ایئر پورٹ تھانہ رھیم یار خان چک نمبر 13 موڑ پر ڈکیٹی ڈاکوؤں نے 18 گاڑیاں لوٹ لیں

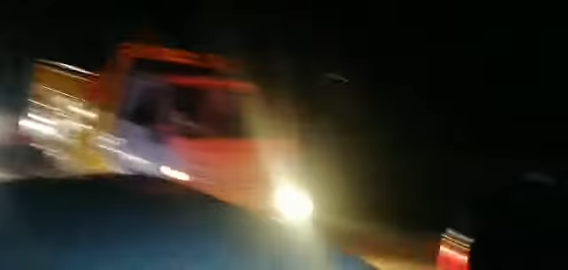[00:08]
ये सारे बिजारे मजलूम लुट गए हैं पुलिस बहुत लेट हो उन्ची है
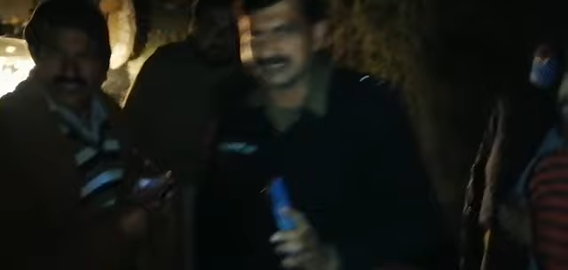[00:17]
ये तमाम गाड़ियां लुटी
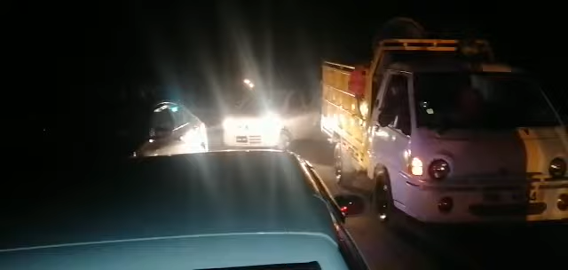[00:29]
है अभी डापोंने नाका लगा कि अल्हम्दुल्ला मैं मैं इसे बाल बाल बचाओं मिझे सामने सामने डाप रहते हैं
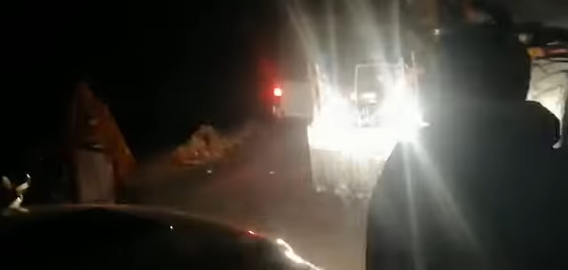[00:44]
कि अधिया है ये तमाम गाड़ी लुटी केंगें जी सब लुटे केंगें यहां पर ये प्लिस भी आ गई है यहां पर टिकेटी लगी है तेरा मोर से आगे तो तो कि यह आला है